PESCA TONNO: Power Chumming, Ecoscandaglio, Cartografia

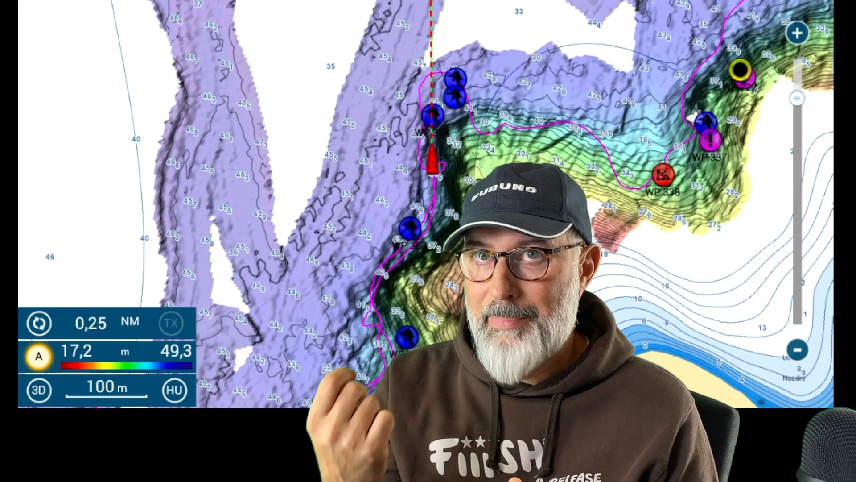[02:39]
barca ripasserà dopo un tot numero di minuti sulla zona dove abbiamo appena pasturato tirandosi dietro due canne si può pescare con una due anche tre canne basta variare i pesi e le profondità delle esche
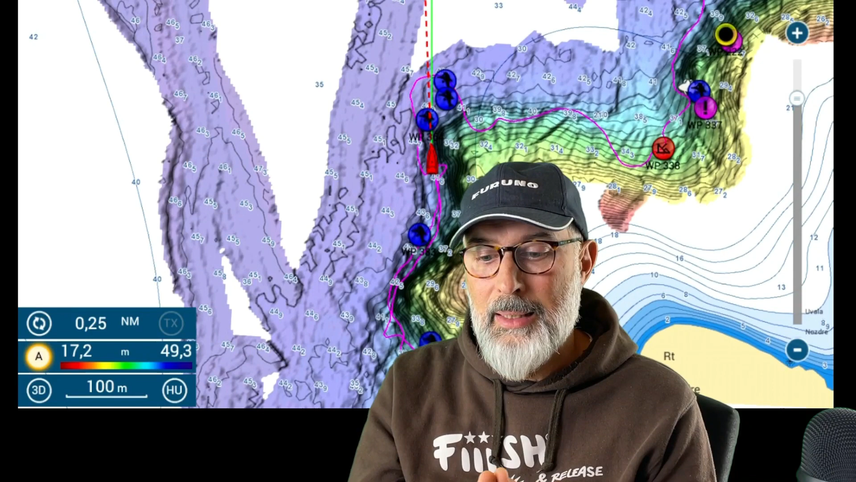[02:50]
a cui sono collegate appunto le esche che sono normalmente degli sgombri sgombri vivi innescati col metodo catalina che è quel sistema in cui viene preso
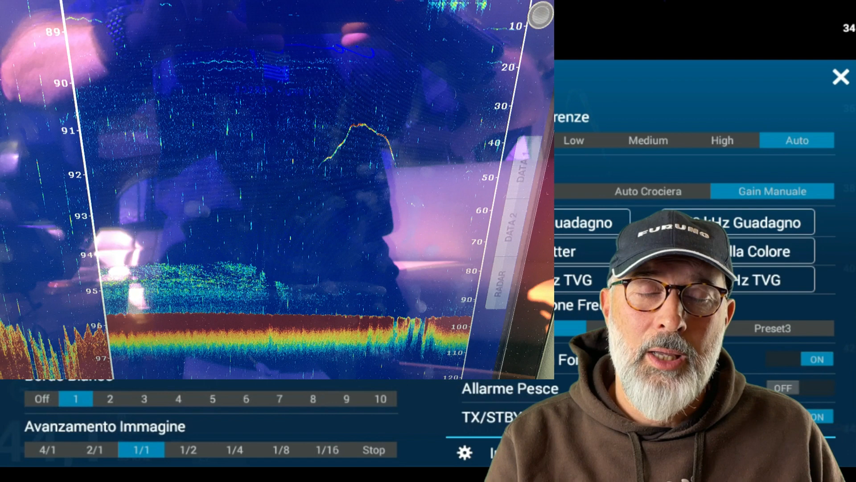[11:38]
puliremo parecchio il nostro schermo ma comunque saremo in grado di vedere mark molto grandi e molto definiti dei nostri pesci
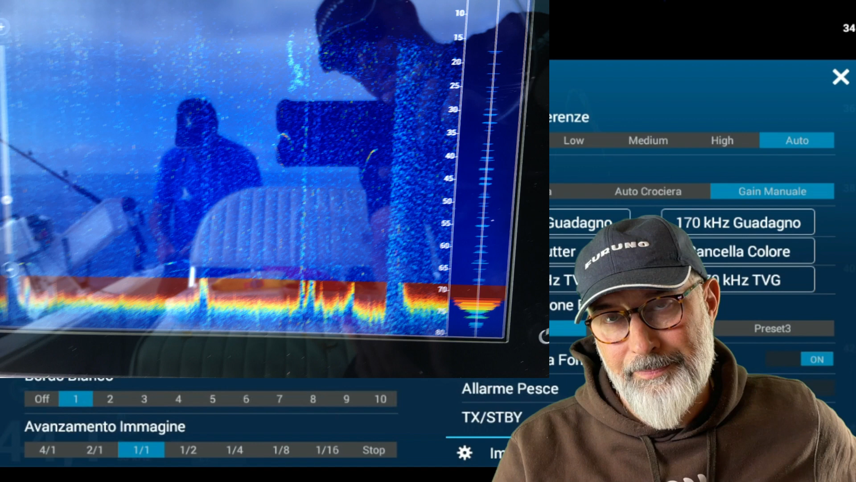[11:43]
è chiaro che il pesce per essere visto sullo schermo del nostro ecoscandaglio prima
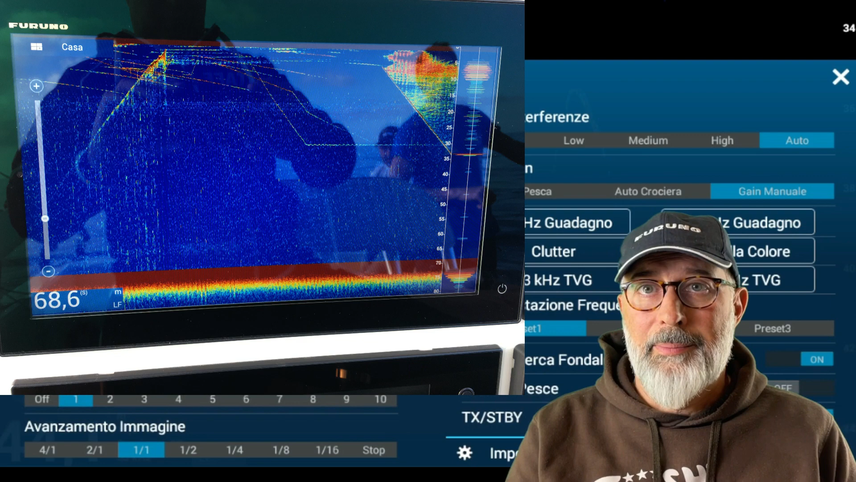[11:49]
On screen: depth 68.6 m
di tutto deve passare sotto la barca o almeno vicino alla barca se noi abbiamo i tonni un po' più lontani diciamo a una
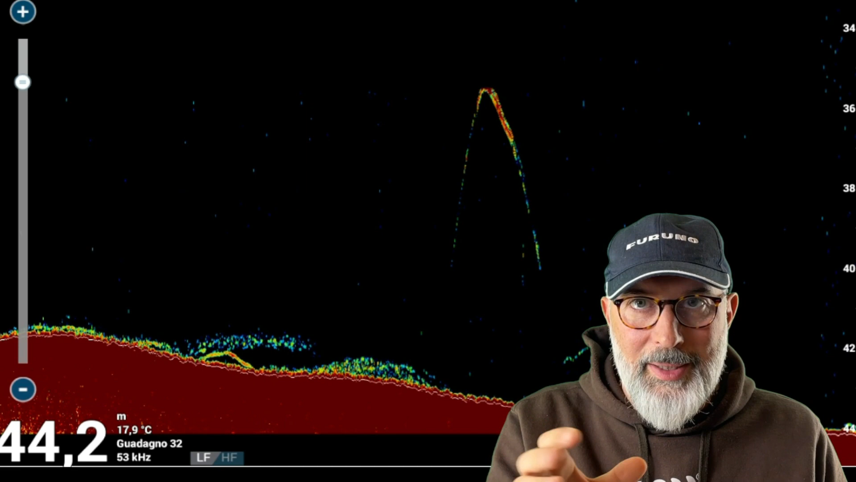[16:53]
On screen: depth 44.2 m, water 17.9°C
il tonno è un pesce che è molto veloce si muove molto velocemente nell'acqua quindi l'ingresso nel
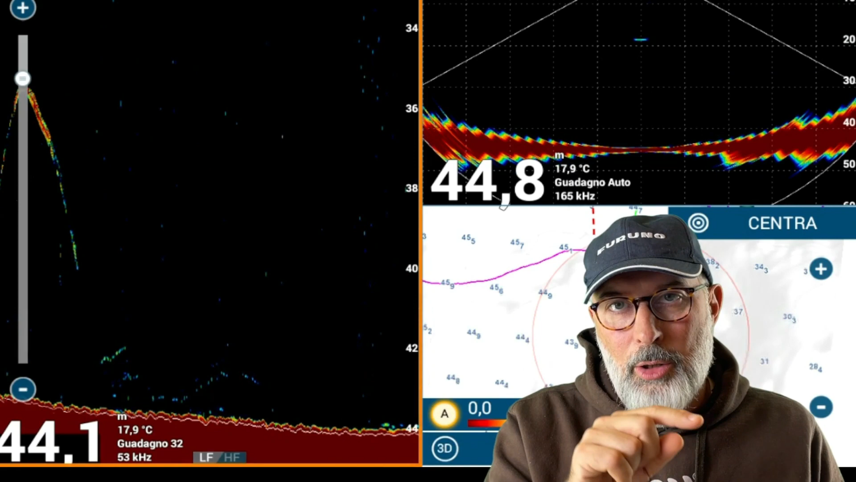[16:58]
On screen: water 17.9°C
cono il passaggio e l'uscita avviene in tempi molto stretti rispetto ai mark che si trovano sul fondo normalmente quindi i mark del tonno
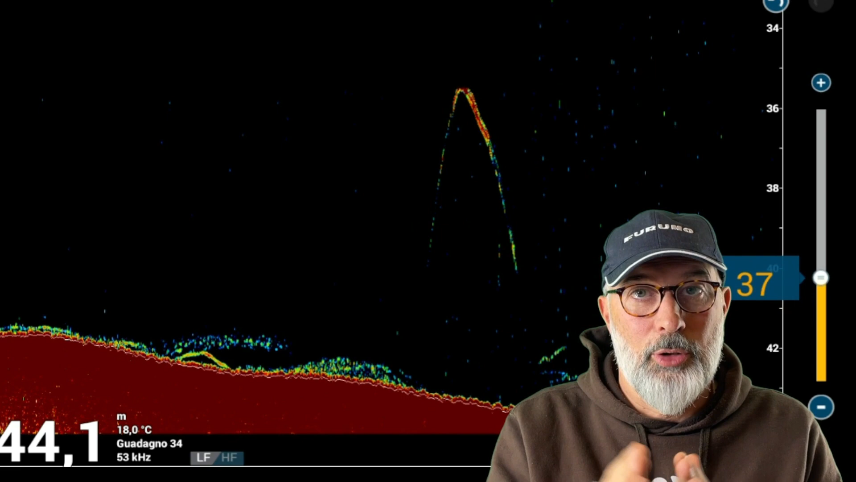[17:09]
On screen: water 18.0°C
sono più compatti sono delle v molto accentuate delle specie di virgole e sono quelli che rappresentano il pesce